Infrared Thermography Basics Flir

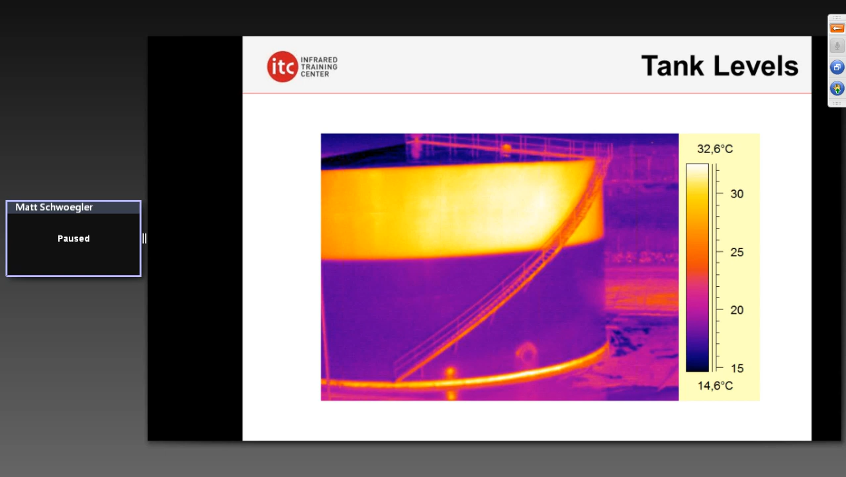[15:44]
On screen: scale top 32.6°C, scale bottom 14.6°C
But in this case here, with a tank with a painted surface and perhaps just a little bit of insulation, a single-wall tank, we can very easily see these levels if we show up at the right time. We can also find things like sludge or sludge levels in a tank as well. Very useful data point for those of you that are working in this type of application.
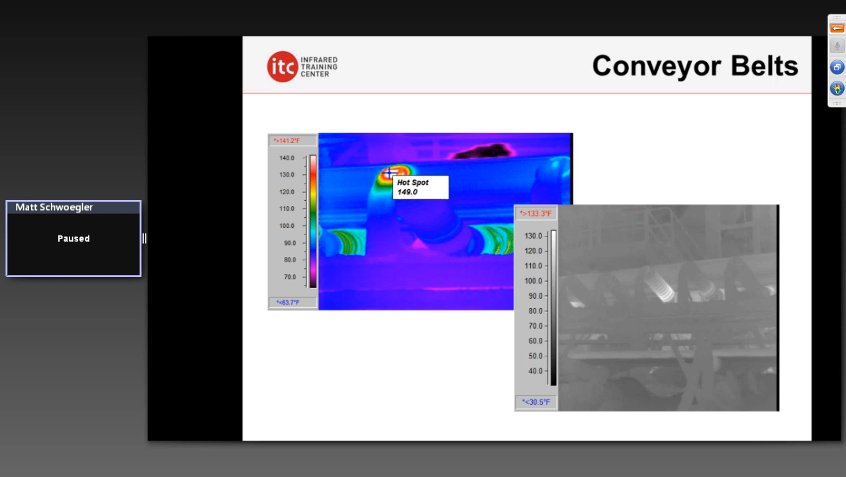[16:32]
This is obviously a great application for infrared where we can find these conveyor problems in many different types of industries. The hot spot there indicating we've got a problem with the failure of that bearing there. Or perhaps in a refractory. In this case here, process monitoring, where we've got a large rotary kiln. And, of course, this large rotating furnace has refractory insulation in there to obviously keep the skin temperature low. And then we've got here the situation where the hot spots indicate areas where that refractory could potentially be breaking down, where we've got a greater transfer of thermal energy,
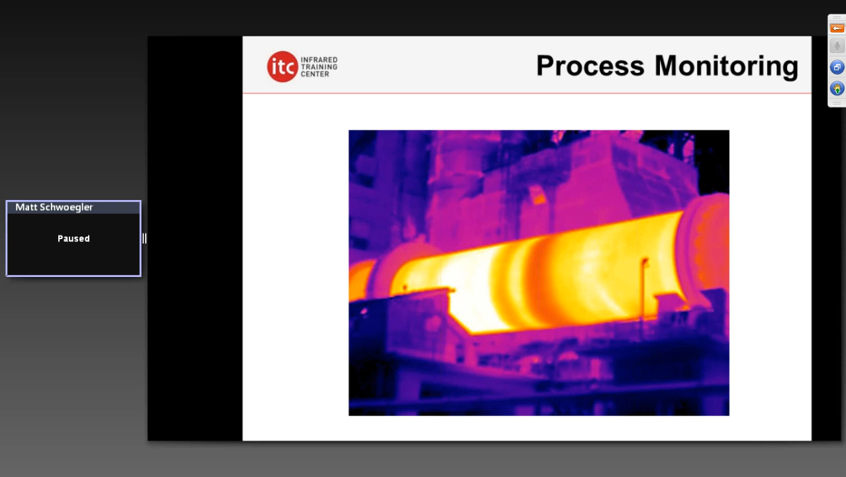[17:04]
something that an operator here would certainly, most certainly, want to know to try and diagnose and catch this before it becomes a big issue.
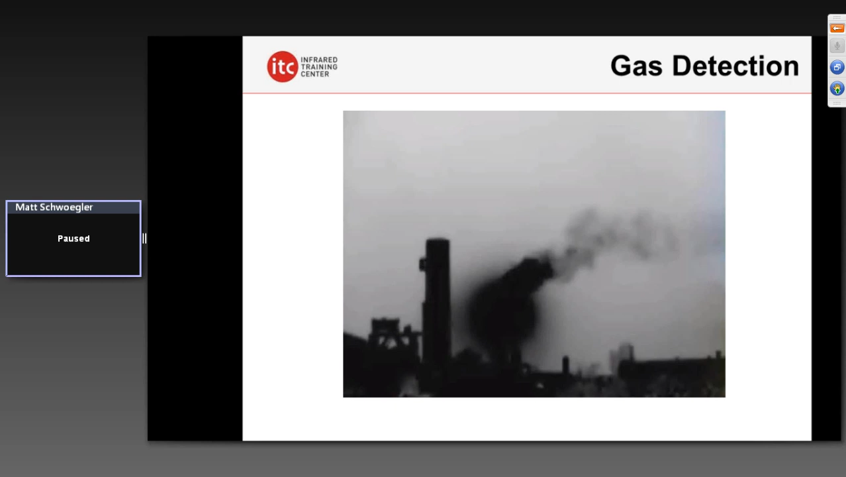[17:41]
But with thermal imaging, we actually can see certain types of gases. Now, it depends on the wavelength. We can get more into that in our training classes here.
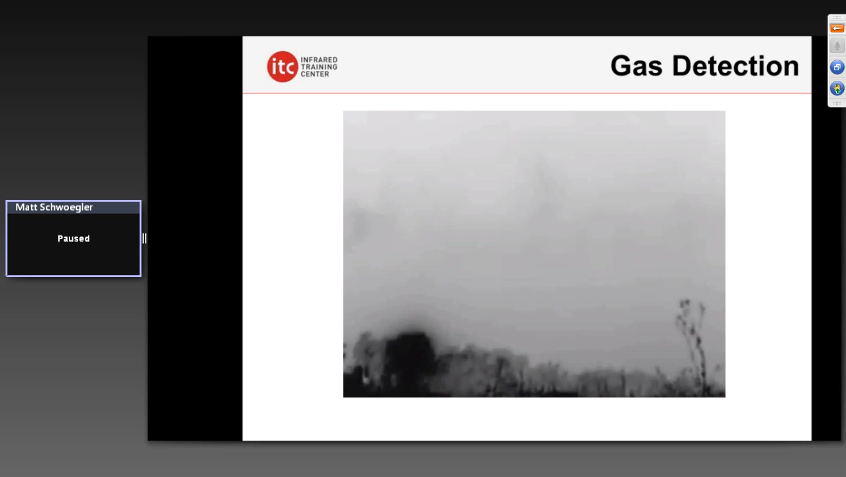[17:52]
But with the right type of infrared camera, you can find things like methane leaks, propane leaks,
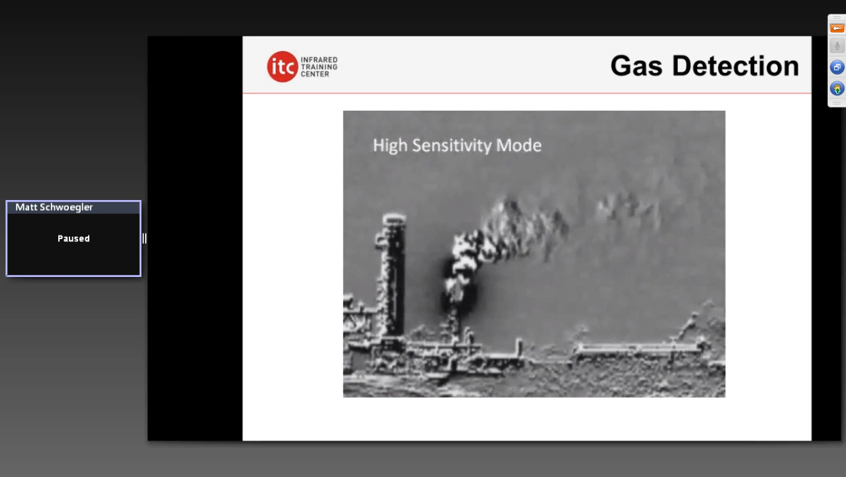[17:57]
SF6 leaks, SF6 and insulating gas used in electrical substations. I say ammonia too, right? All of this with a certain type of camera, which sees a very specific wavelength of infrared radiation.
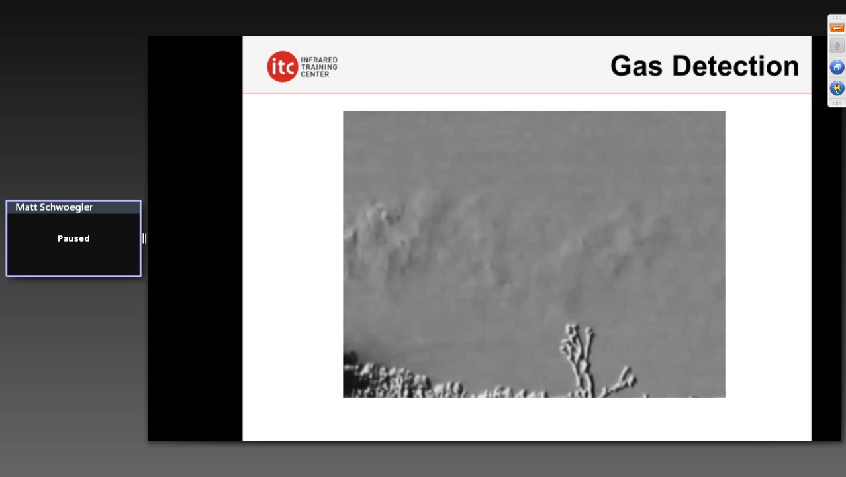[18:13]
We have a whole gas find series of cameras that are available that you can purchase, again, for very specific gas detection type applications. Things that would not show up. We're not going to show up either typical off-the-shelf, long-wave thermal imaging, handheld camera. These are a very specific type of camera with a very specific tuning of that technology. But it is possible and used very successfully for obviously
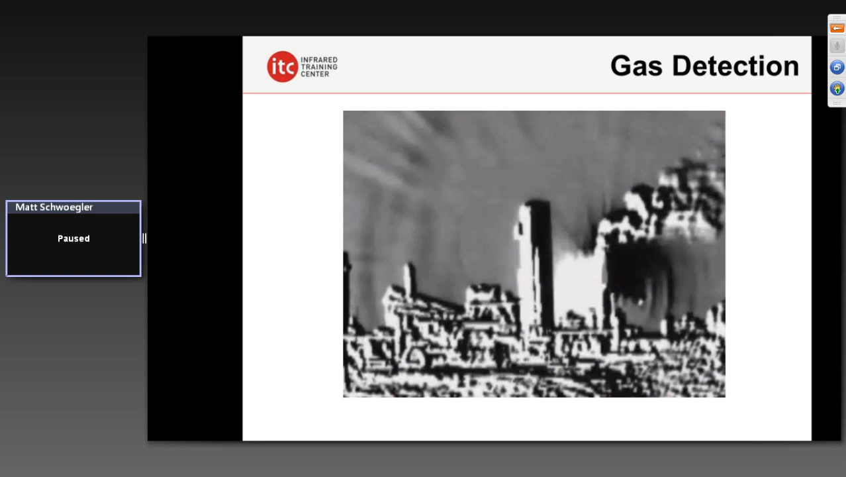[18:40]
increasing safety and saving costs as well. Sometimes the infrared cameras are also used in furnaces to evaluate the efficiency of a burner inside a furnace, but also the furnace tubes. In this example here, we're looking inside an active furnace with a mid-wave type of thermal imaging system to actually evaluate these tubes. Because what can happen here is you can have coking that builds up on the tubes on the inside there that can actually affect the efficiency of that furnace.
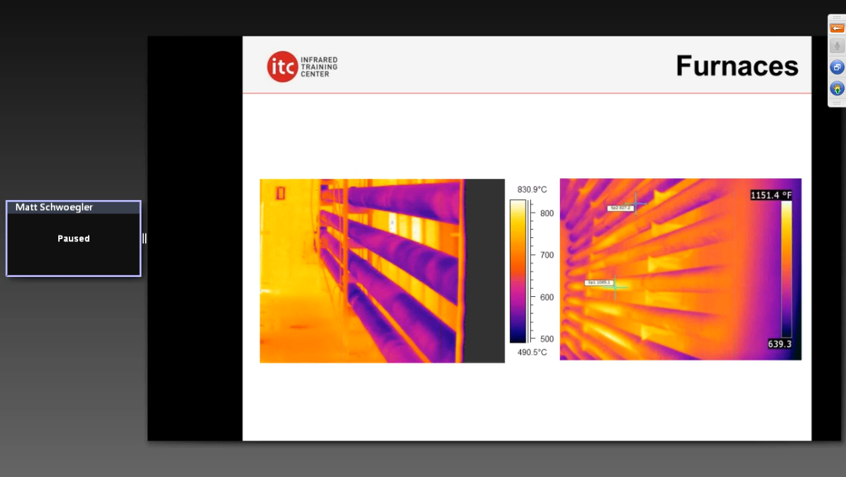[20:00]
And with that, we can very clearly evaluate the surface temperatures and, more importantly, the patterns here on these tubes inside this furnace. As I said before, they also used to look at it for the efficiency of the burners as well. In the pulp and paper industry, they might use infrared to look at really the evaluation here of the paper product. In this case here, the darker streaks indicate areas of the paper that might still be wet. When surfaces are wet, it induces evaporation. That evaporation actually cools off a material. And we can use a thermal imaging system here to see and evaluate if we've actually properly dried the product in this case.
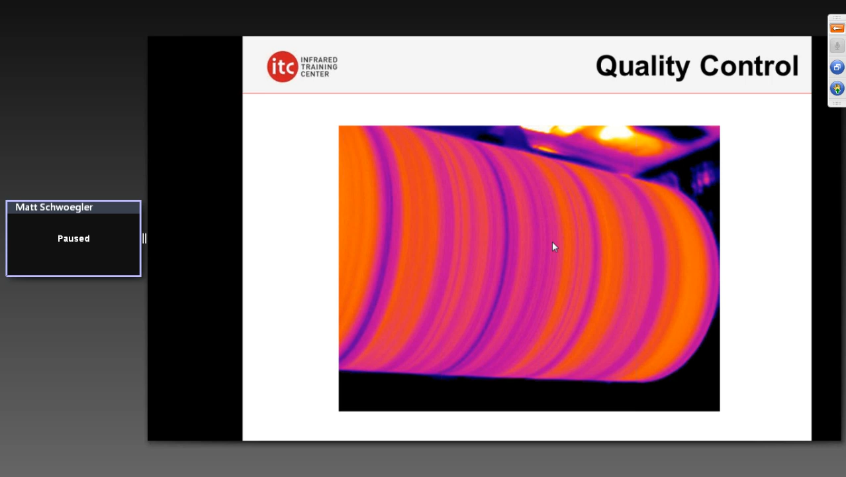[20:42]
Could be paper towels, toilet paper, printing paper, who knows. But for some reason, we're seeing some non-uniformity here in these patterns, indicating the potential presence of moisture within the product. Thermal imaging also used for non-destructive testing applications in aerospace. If you flew in an airplane, very likely that airplane, when it went in for its major maintenance overhaul, perhaps they used some thermal imaging to try to detect things like moisture intrusion into the airframe itself. That moisture can obviously create an issue with weight.